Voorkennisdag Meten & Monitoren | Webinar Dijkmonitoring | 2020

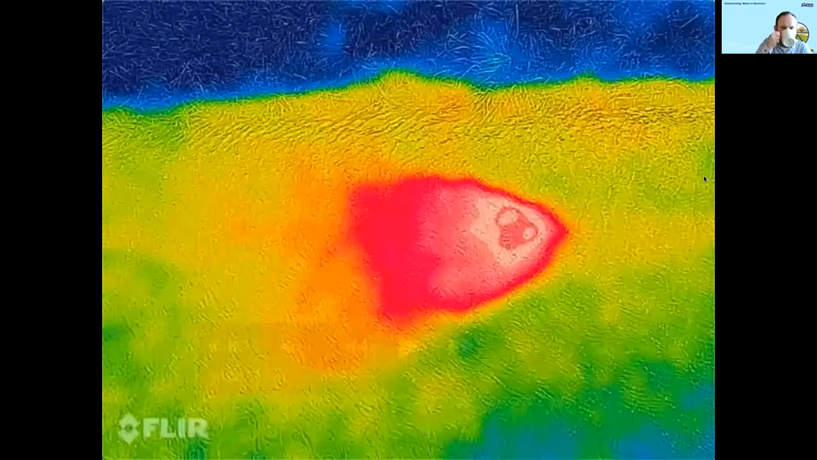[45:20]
Kijk, dit is die nu goed in beeld? Ja. Een plaatje? Nou, als je dit... hier zie je dus eigenlijk de wel live in actie. Dit is tijdens het hoogwater van afgelopen januari bij de IJssel.
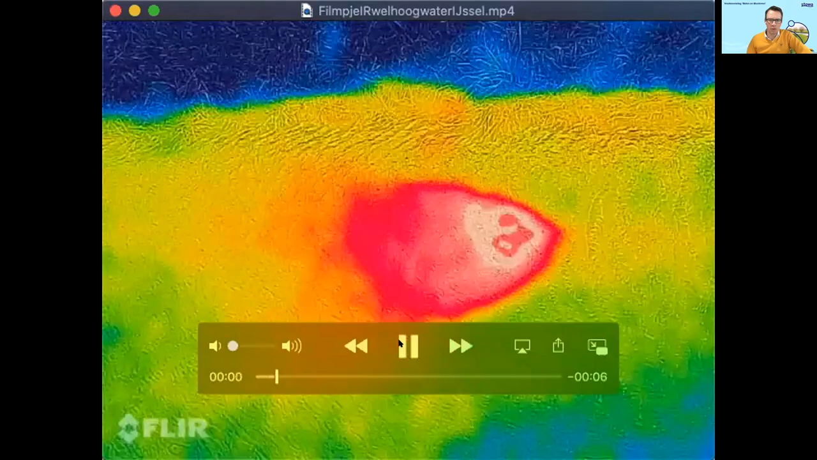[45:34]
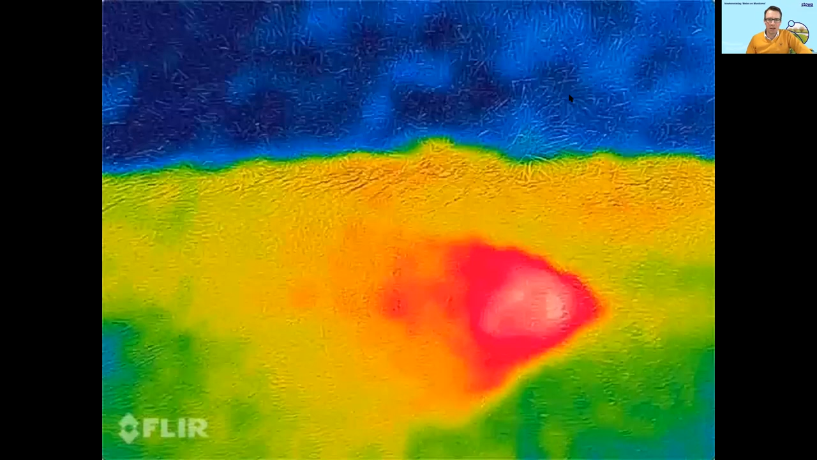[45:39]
Je kunt ook wel zien waar de windrichting of de stromingsrichting naartoe gericht staat. Ja. Dit is in de sloot, Wouter?
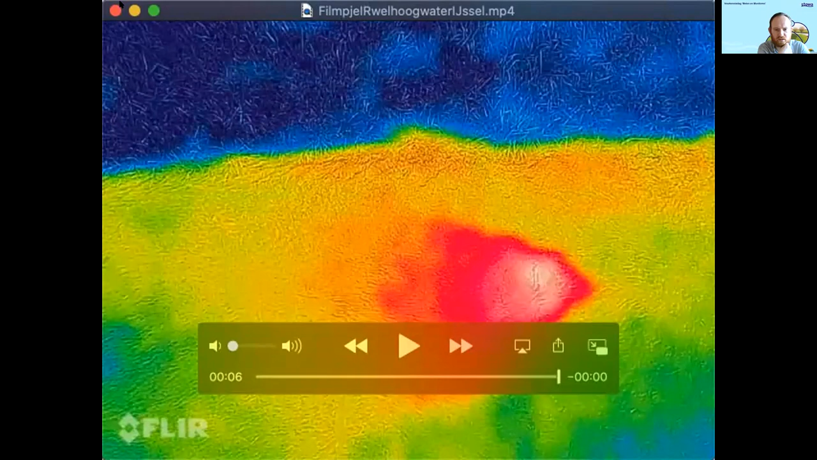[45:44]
Dit is in de Teensloot, ja. Teensloot, oké. Okay. Ja. Ja.
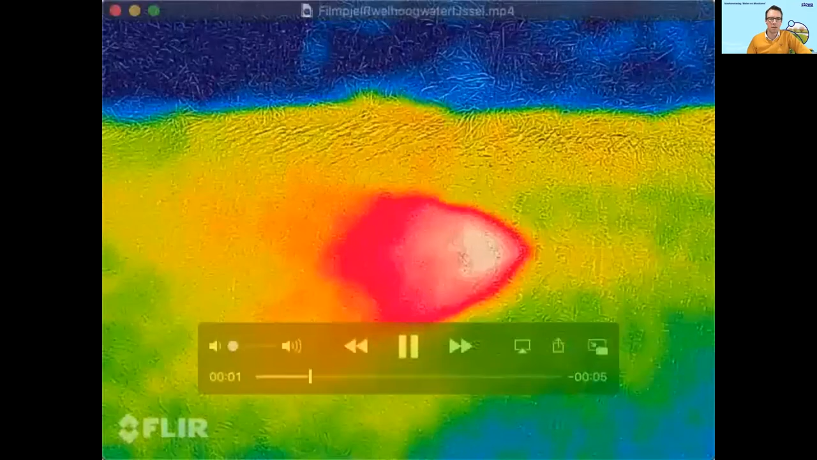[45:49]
En volgens mij hebben we zelfs een soort